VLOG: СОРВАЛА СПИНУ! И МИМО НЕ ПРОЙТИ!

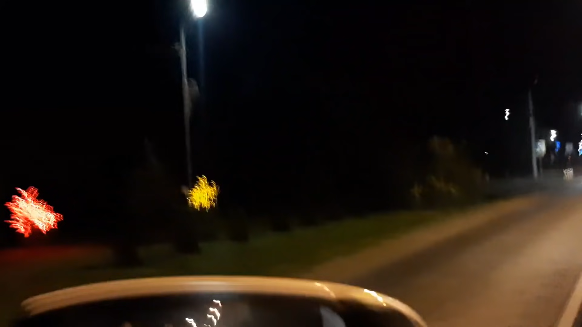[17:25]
Ждем нашего папу. На улице тьма.
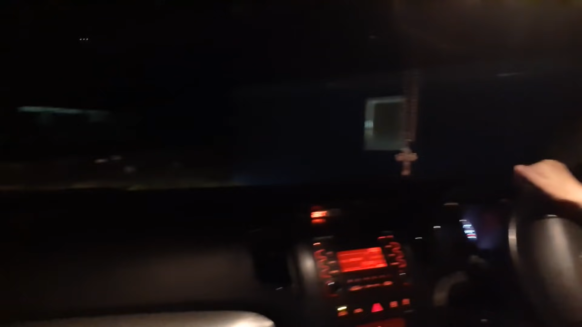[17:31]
Ничего не видно. Мы даже фары не стали гасить, чтобы папа видел, куда идти.